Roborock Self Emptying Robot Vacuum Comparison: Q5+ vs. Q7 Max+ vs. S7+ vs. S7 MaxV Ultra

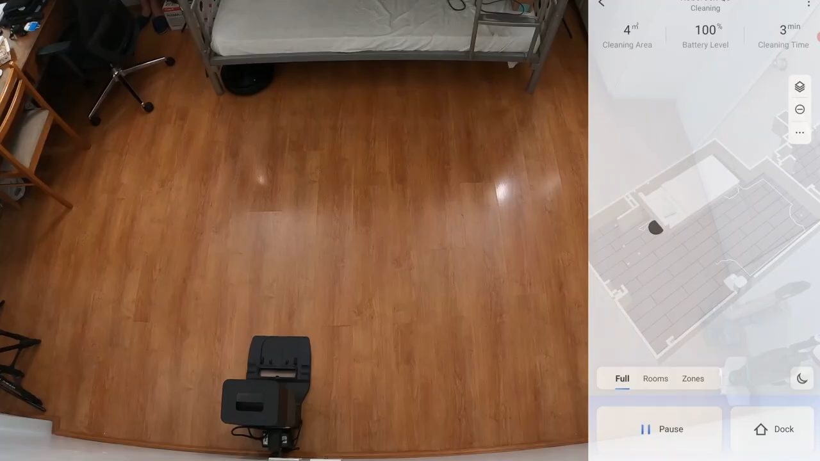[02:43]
which is one of the most precise in the industry at tracking the robot's location.
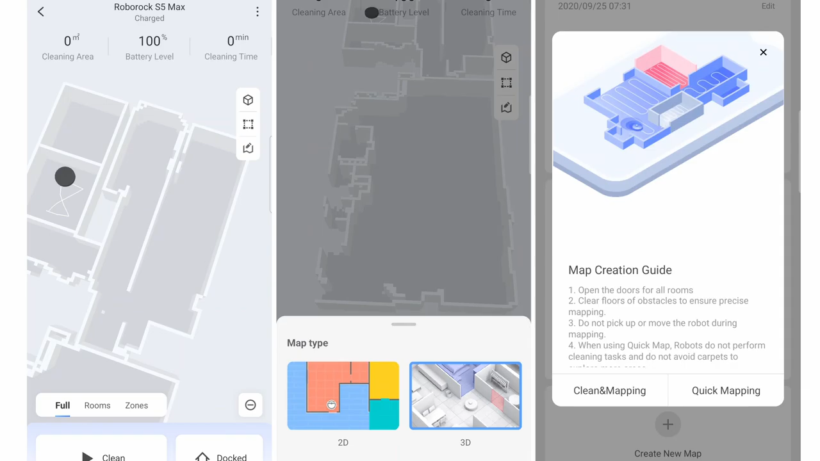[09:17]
Features like the 3D map, mapping run, and containment are available across the board.